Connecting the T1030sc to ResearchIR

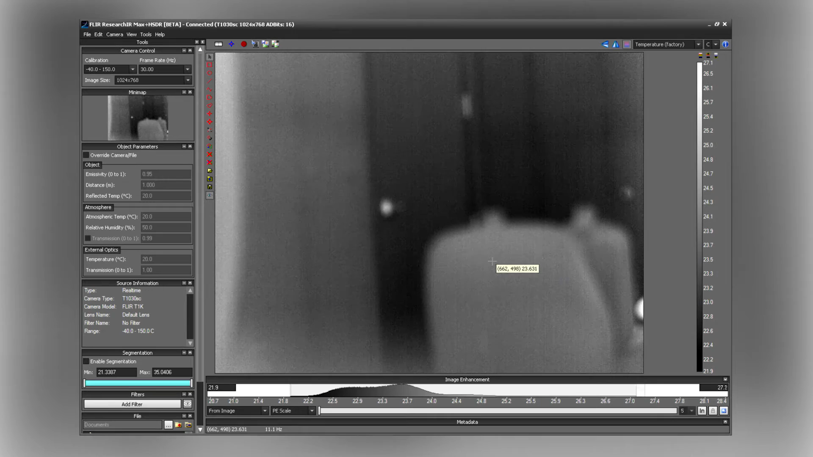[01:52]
And looks like we've got a good image and so from here you can visit FLIR.com to view other training videos to learn how to analyze your images.